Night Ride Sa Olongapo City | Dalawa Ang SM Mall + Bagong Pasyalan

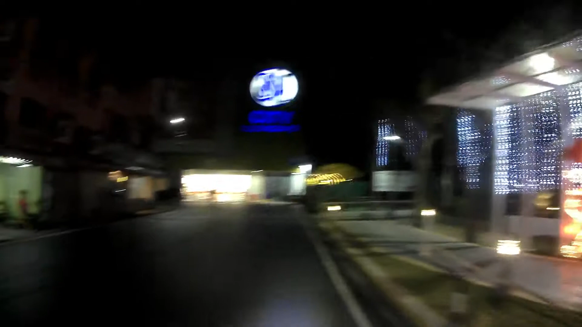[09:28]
Tawag dyan, no? SM, walang ka po.
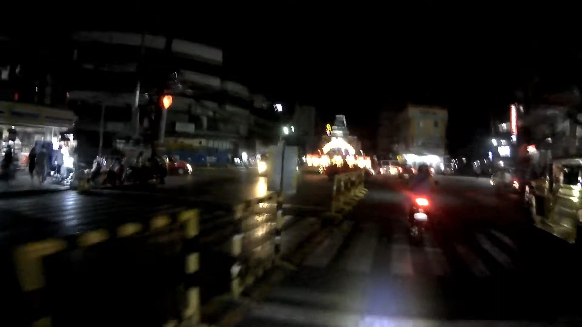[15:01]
pinaka landmark ng Olongapo. Opya, opya. Opya.